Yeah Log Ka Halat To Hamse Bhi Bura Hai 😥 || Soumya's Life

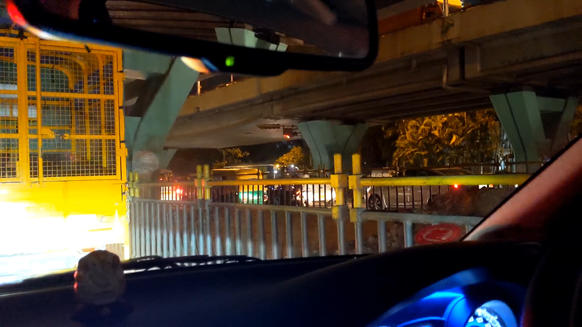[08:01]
मतलब हर एक लेन पे मतलब ट्रैफिक पूरा भरा पड़ा है, यहाँ पे वहाँ पे वहाँ पे बहुत ज्यादा भीड़ है, आज बहुत ही रश है बहुत ज्यादा।
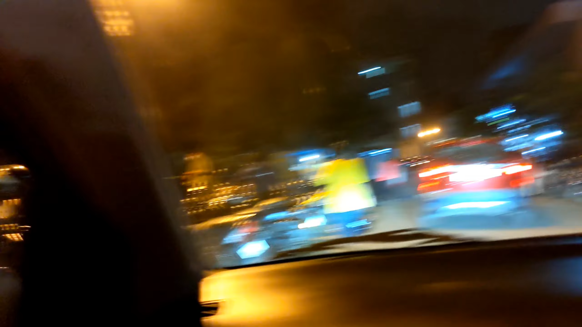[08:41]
पर अभी भीड़ हो रहा है यहाँ मंदिर में, भीड़ हो रहा है काफी, तो खुल गया ना पूरा।
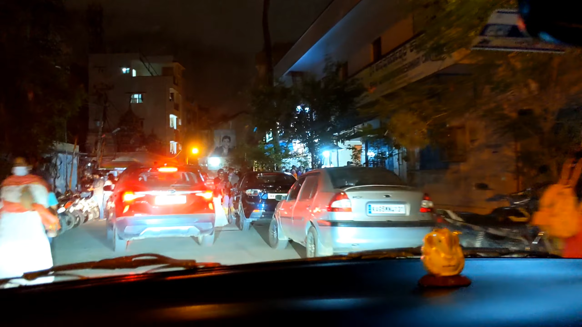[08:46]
हाँ पर अभी देखते हैं हम जिस काम के लिए आए, हाँ वो खोला है ना शॉप, खोला है ना छप्पन भोग।
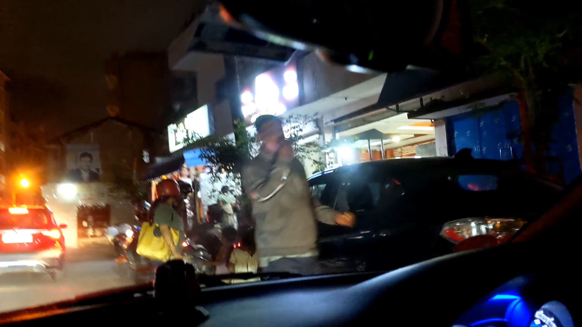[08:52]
हाँ ओ फाइनली इतना मेहनत के बाद यहाँ पे पहुंचे, अभी नहीं मिला ना समोसा स्पेशली। हाँ पूरा भीड़ भी है,